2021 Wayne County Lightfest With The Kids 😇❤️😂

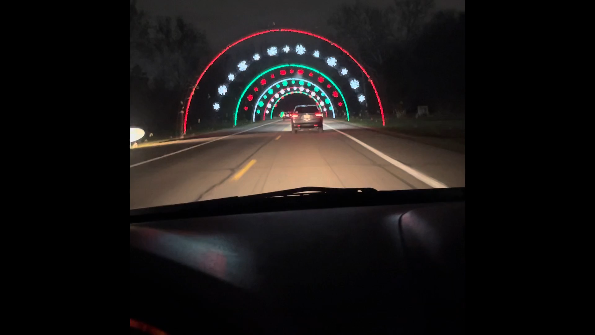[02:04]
You see it moving? That's a pony. Mei, you see the tunnel we going through? Look. Oh. Oh my goodness.